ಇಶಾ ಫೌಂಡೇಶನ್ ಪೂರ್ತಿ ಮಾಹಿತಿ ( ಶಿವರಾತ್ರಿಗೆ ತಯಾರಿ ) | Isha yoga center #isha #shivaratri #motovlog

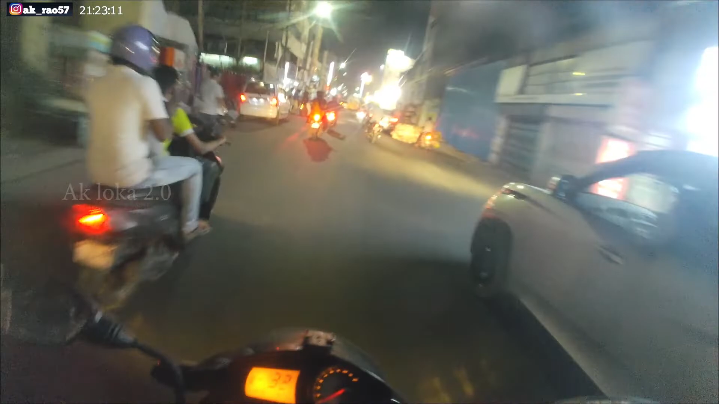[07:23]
ಹಾಂ, ಸರ್ವಣ ಭವನ ಇದು. ಏ ಇಲ್ಲ ಕಣ, ಸರ್ವಣ
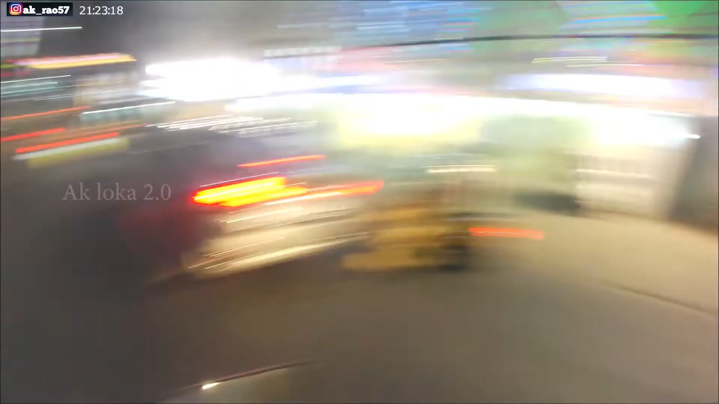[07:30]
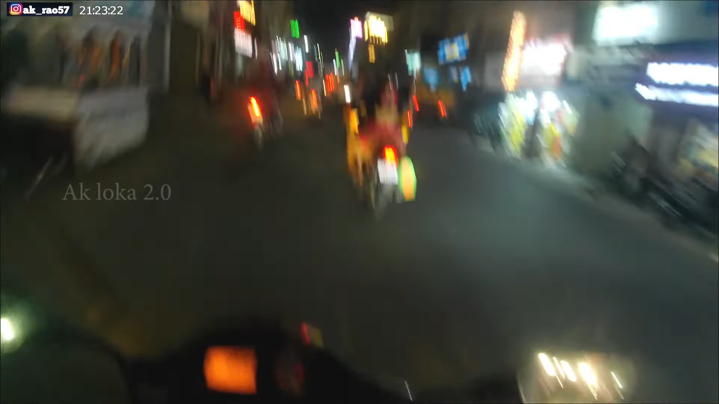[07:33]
ಸರ್ವರತ್ನ ಅದೇ ಸರ್ವಣ ಸ್ಟೋರು ನೋಡಿ. ಜಾತ್ರೆ ಬಸ್ ಫುಲ್ಲು ಜಾತ್ರೆ.